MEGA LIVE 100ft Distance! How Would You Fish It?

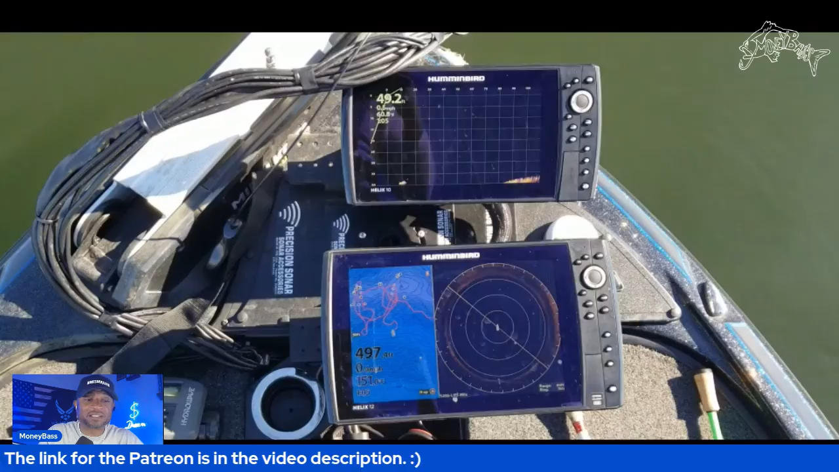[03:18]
all right guys i'm currently out here sitting in about 49 feet of water and closing in getting
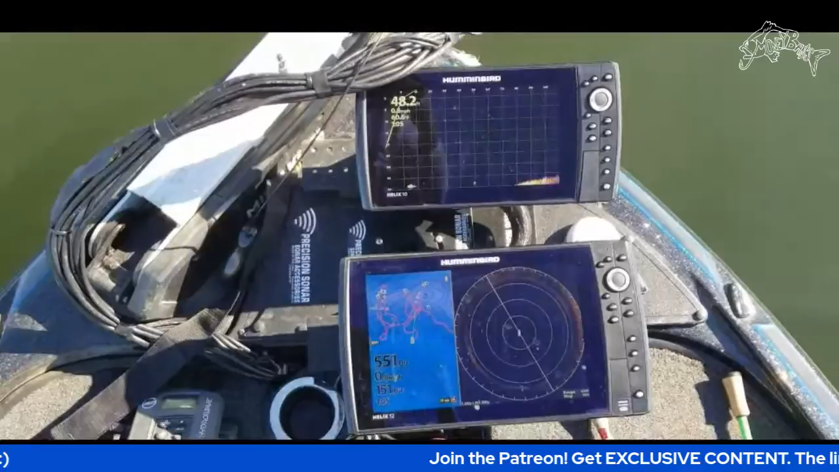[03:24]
a little bit shallower i have the mega live set at 40 feet out and i
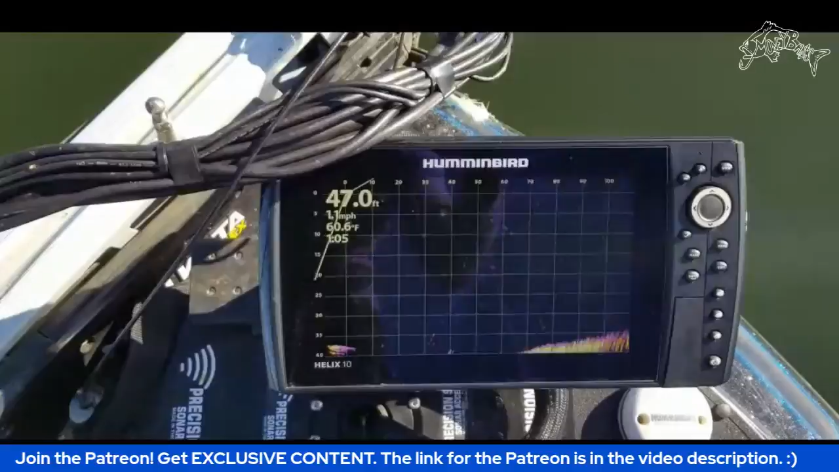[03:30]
On screen: depth 47.0 ft, water 60.6°F
think that is 110 feet um going forward and basically what i'm
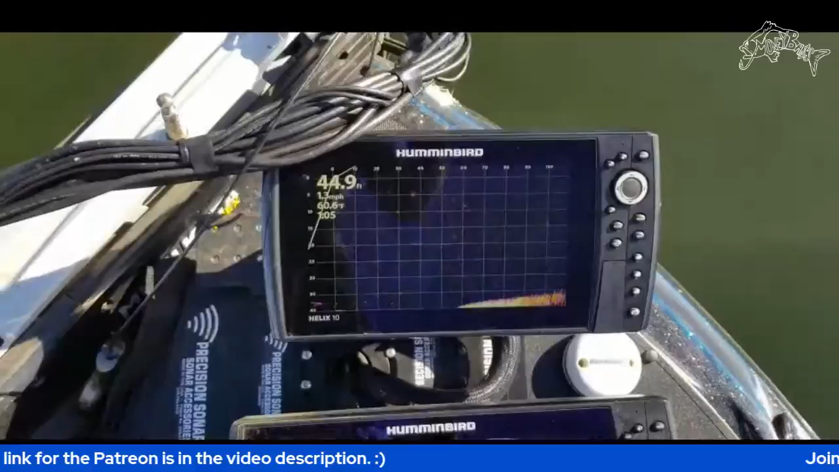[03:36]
On screen: depth 44.9 ft
going to do is just keep driving forward and scanning ahead um all
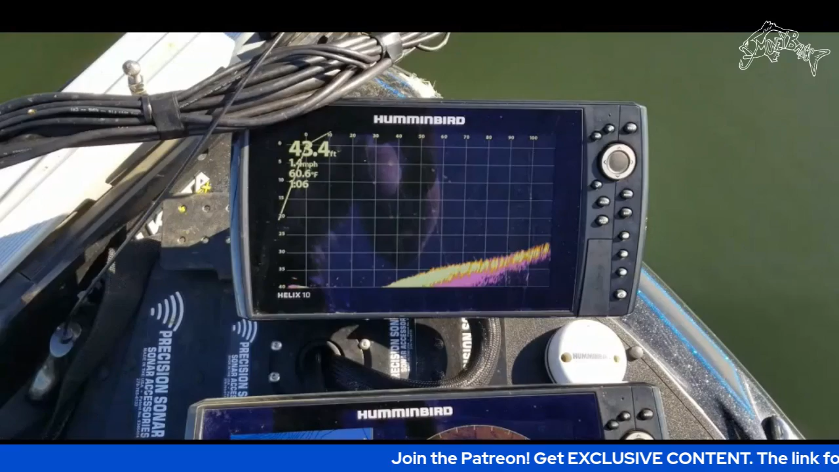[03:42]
On screen: depth 43.4 ft, water 60.6°F
right guys think about think about what i just said i have it set out at 110 feet and remember this is version
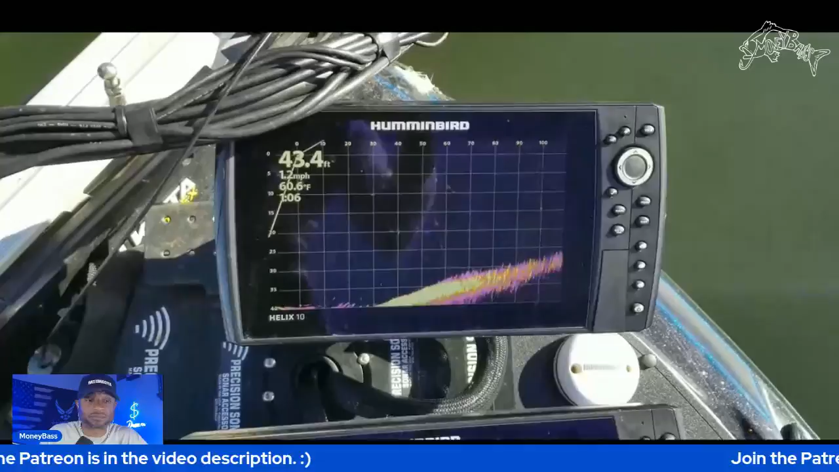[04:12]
On screen: depth 43.4 ft, water 60.6°F
starting out at 110 feet with the previous um i know there's a tree or brush pile or something ahead of me so i have the trolling motor set on about five and
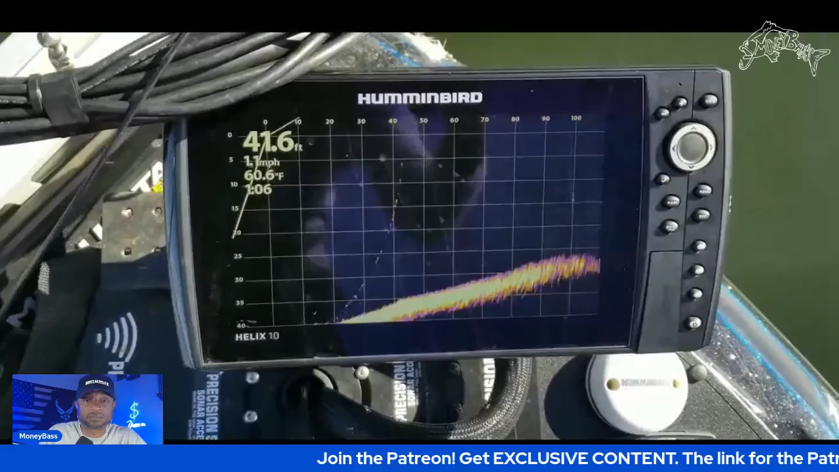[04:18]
On screen: depth 41.6 ft, water 60.6°F
i'm going to see how soon we start seeing those brush paths all right so let me stop right there look out at the 100 foot mark and down at about 25 feet you can see a a little dot on there so if you are familiar with how to read your units then you kind of get an idea of what you are looking at guys so a lot of this has to do with how well you can interpret what you're seeing on the screen so that is one over 100 feet out
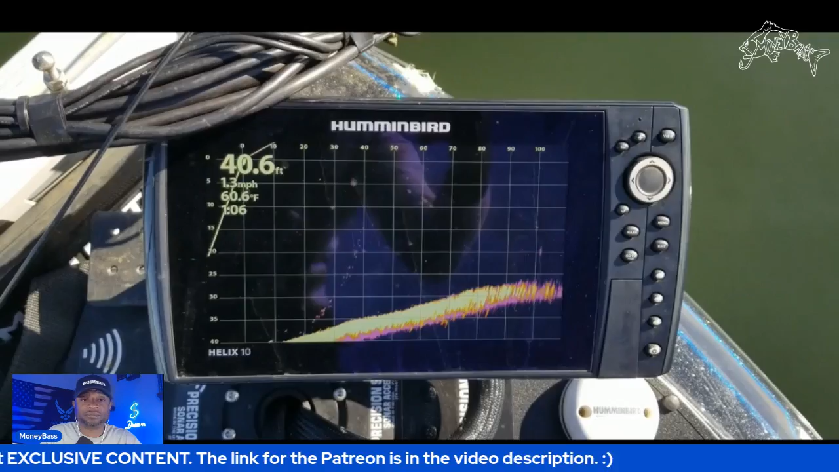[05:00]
On screen: depth 40.6 ft, water 60.6°F, speed 1.3 mph
using your mega live system so just think about that all right so if you're if you're watching and paying attention you will catch things like that all right let's keep on taking a look so there we go so you're starting to see it right there
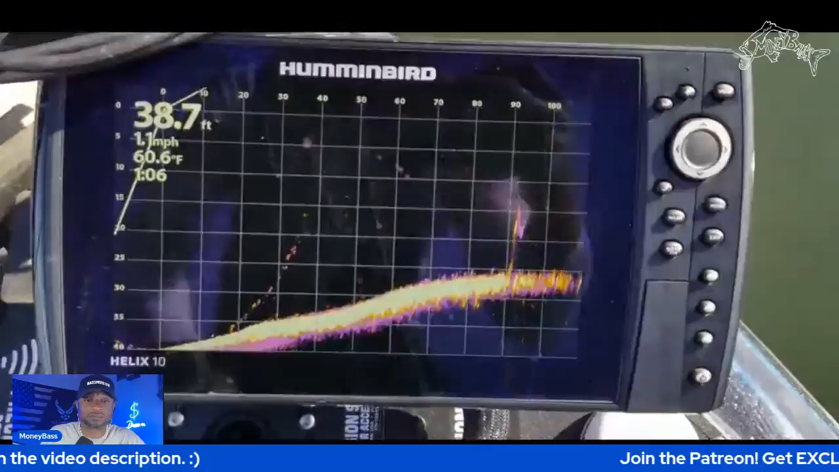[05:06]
On screen: depth 38.7 ft, water 60.6°F, speed 1.1 mph
let's see there we go right there so that right there i know that that is a brush pile because i've already scanned over it and that's something that you guys
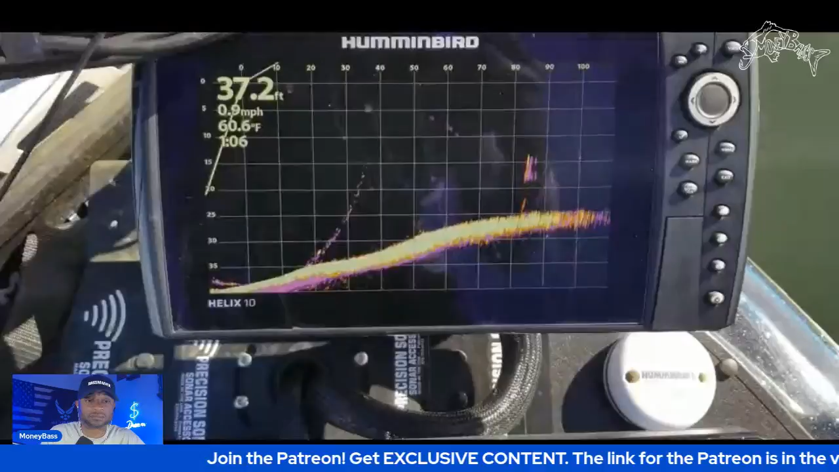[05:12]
On screen: depth 37.2 ft, water 60.6°F, speed 0.9 mph
can do to get acclimated to what you're seeing on the screen all right so think about it think about it guys now we're sitting at 80 feet you're starting to get that picture starting to draw out a little bit better and another thing to keep in mind uh hold on just a second okay so another thing to keep in mind is like i said
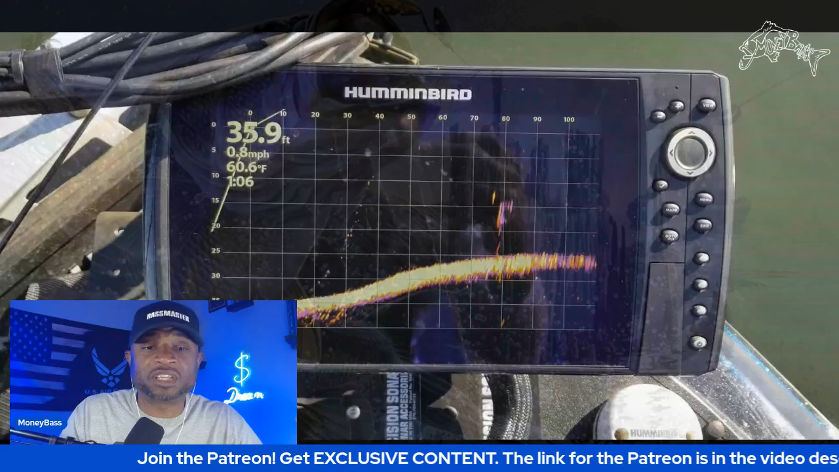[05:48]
On screen: depth 35.9 ft, water 60.6°F, speed 0.8 mph
in perspective mode so let me pull it back up so if you look in different areas you will see that little purple haze in there for me i can still decipher what i am seeing on the screen with that perspective mode so anything that is moving is going to have that little purple haze kind of following behind it and that gives you an indication of what direction it is moving on the screen all right so i'm just going to go ahead and keep following um through on this but i
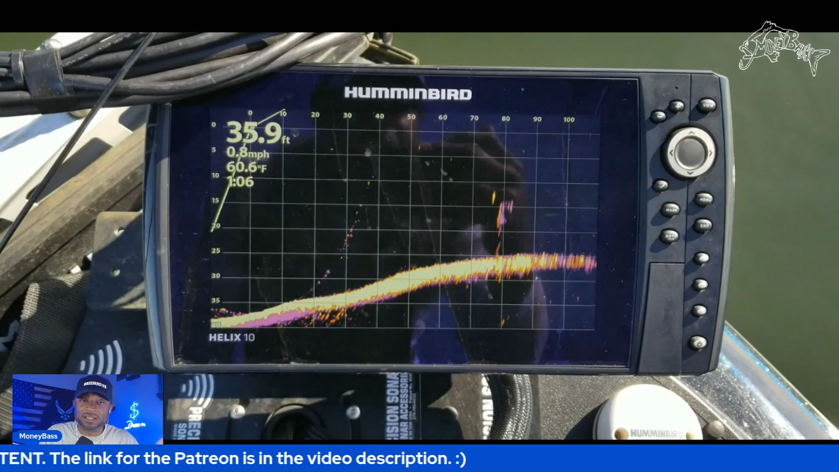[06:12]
On screen: depth 35.9 ft, water 60.6°F, speed 0.8 mph
think this is a real good one guys something that you if you really pay attention to these details something that you can really gain